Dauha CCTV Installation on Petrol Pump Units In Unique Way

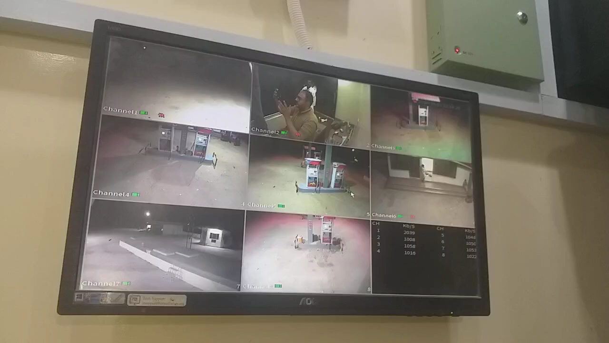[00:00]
بسم اللہ الرحمن الرحیم اسلام علیکم فرینڈز اس وقت ہم موجود ہیں زلہ بدین کے علاقے کڑیو گمر میں اور یہاں پہ حبیبانی پیٹرولیم سرویس پر ہم نے سی سی ٹی وی کیمرہ انسٹالل کی ہیں مجورٹی ان کیمرہ میں فور میگا پکزل کیمرہ ہیں جبکہ ایک فائیف میگا پکزل کیمرہ ہے اور باقی ایک پرانے ورجنز کے کیمرہ ہے لیکن ہم نے ایکس وی آر یوز کیا ہے اس وجہ سے یہ سارے کیمرے اس پہ اوپریٹیو ہے تو آپ جس کا ریزلٹ کلیر دیکھ رہے ہیں شارپ دیکھ رہے ہیں یہ نئے کیمرے ہیں اور